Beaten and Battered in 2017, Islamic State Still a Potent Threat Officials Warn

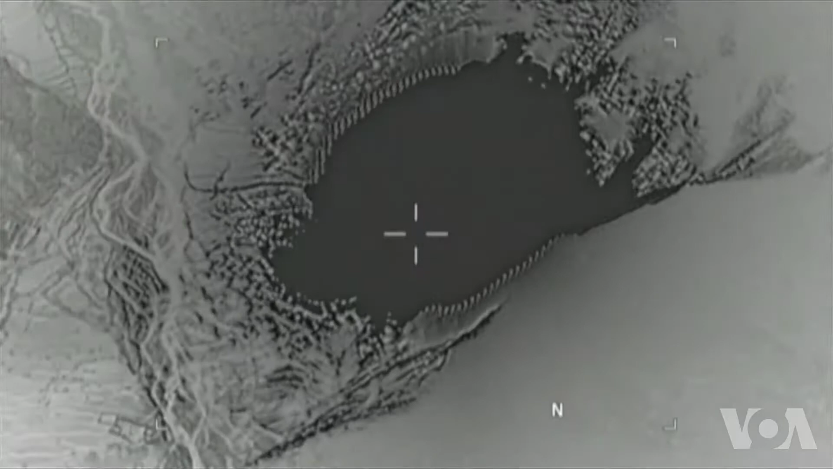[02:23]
Dropping its largest non-nuclear bomb on a key Islamic State cave-in tunnel complex in Afghanistan.